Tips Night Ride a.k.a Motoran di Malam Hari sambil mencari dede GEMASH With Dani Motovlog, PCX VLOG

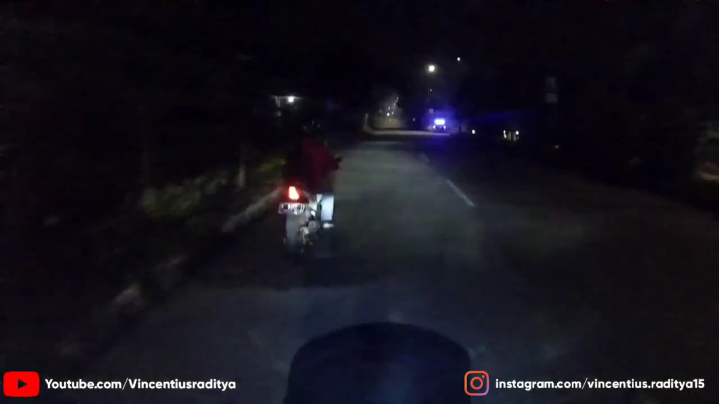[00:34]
Mungkin pada sering balap-balapan kali Kita kan nampotakan standar Motor gue bukan motor ember-ember Lebih enaknya itu kalau kita ngebahas tips berkendara malam hari Terutama kalau lagi motoran Coba dan kalau dari lu apa dan tipsnya dan Yang pertama ya pastinya lu harus punya motor Terus punya sim Motornya ya lengkap lah ya Ya lengkap Kalau bisa standaran Kalau bisa standaran Tapi kalau mau dimodifikasi ya silahkan Tapi ya jangan sampai membahayakan diri sendiri atau orang lain Kedua tips dari gue
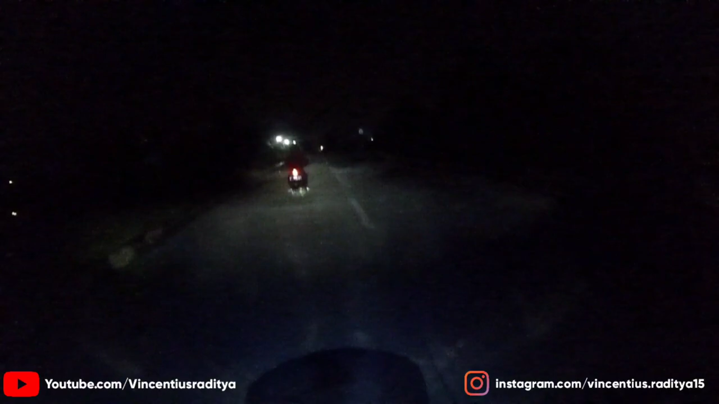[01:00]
adalah Lampu kalian misalkan redup nih Kayak lampu motor gue Atau lampu bawahnya Honda Pecak atau Sony Kalian bisa upgrade dengan menggunakan lampu yang lebih baik Atau solusi paling murah lampu tembak Silahkan pak dicontohkan
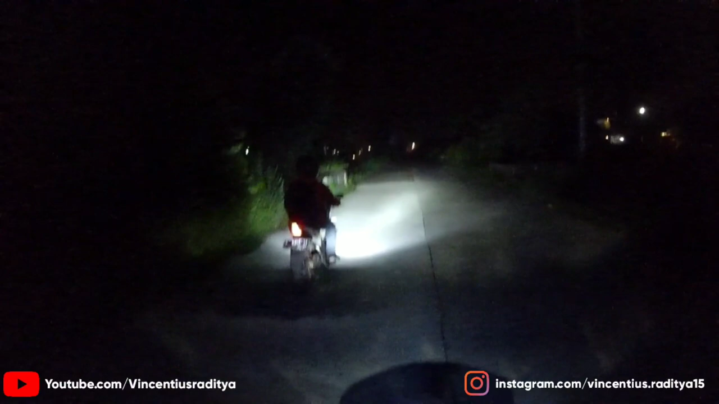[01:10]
Seperti ini Asal kalian menggunakannya dengan bijak Kalau ini kebetulan gak ada kendaraan dari lawan arah Setinggal dinyalakan Ada bedanya Bedanya liat ya Trok Oh Terang Terang Bisa menerangi kehidupan-kehidupan di dalam kelam dan gelap Wah siap Siap Tips berikutnya adalah Kalau dari gue Cek kendaraan Sebelum kalian naik ride Contoh misalkan Cek tekanan angin ban Terus Cek rem Cek gas Cek body Segala macam Jangan sampai Kalian ternyata tuh Lagi di jalan tiba-tiba Entah motornya mogok
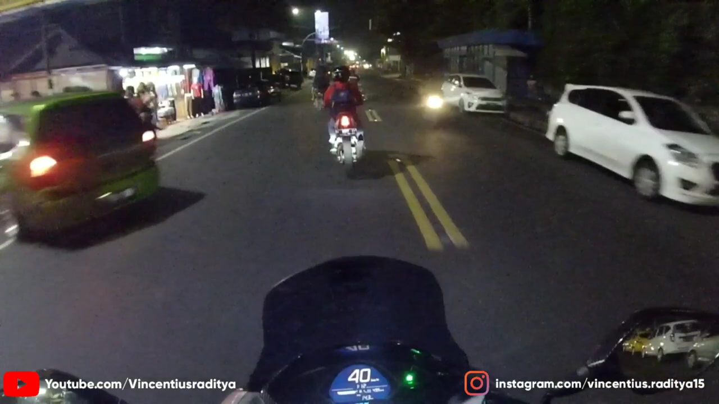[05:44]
Ya pake celana training lah Yang anget-anget lah Iya jangan pake Tanah ketat atau hot pants Jangan Kalau CW gak apa-apa sih Cewek-cewek gemas Gemai Jalannya enak banget anjir Yang gue bilang Plusnya nitride Entah kalian baru pulang kerja Atau kalian iseng-iseng nitride Adalah jarang ada macet Itu kalau gue sendiri Lebih prefer nitride Itu karena gini tenang Tapi itu gak tambah stres Soalnya gak kayak Sanmori Yang kalian cuma sepinya tuh Dari jam 6 atau jam berapa Jam 5 sampai jam 8 lah mungkin Habis dari situ kan udah mulai macet Tapi ini lagi rame-rame touring Ada acara apa sih kan